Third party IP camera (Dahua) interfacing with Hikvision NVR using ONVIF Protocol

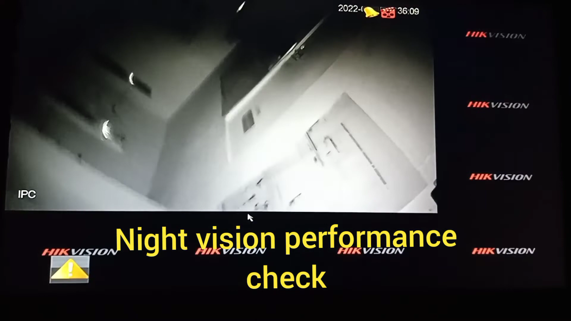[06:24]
as you can see i have activated the i have switch off the light and now it's the night vision is activated you can see the night
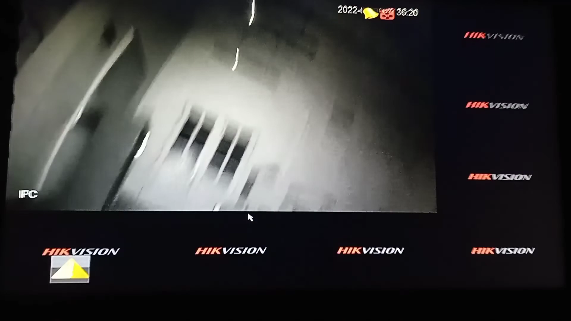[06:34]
vision capability of the camera i am focusing on a distance near about 15 meters but it is
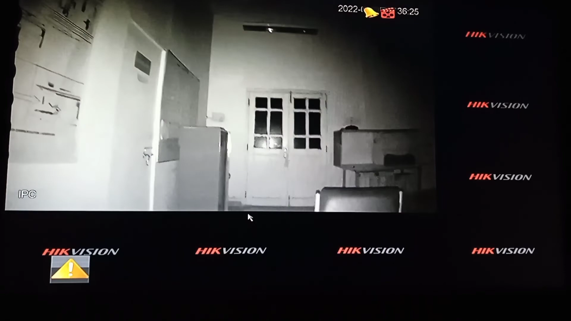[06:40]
totally visible everything is visible all the fonts you can
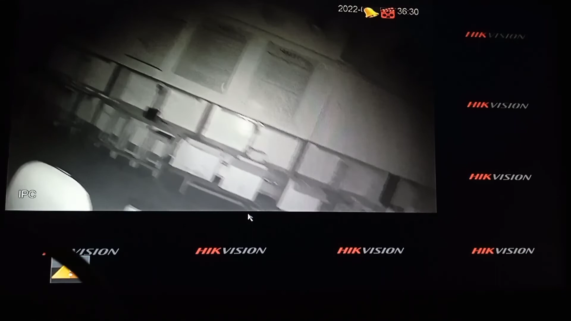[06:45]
see so this is also very good night camera
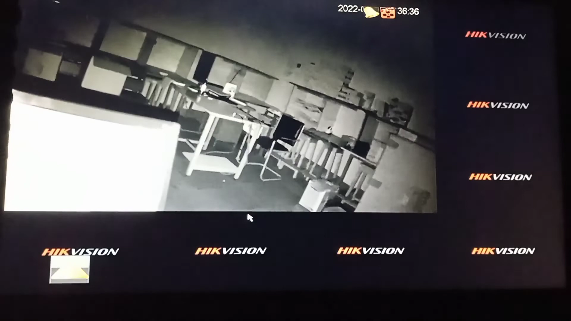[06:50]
it is like higvision only later i will make another video to compare the performance of higvision 2 megapixel ip camera versus dowa 2 megapixel camera hope you have enjoyed the video thank you for watching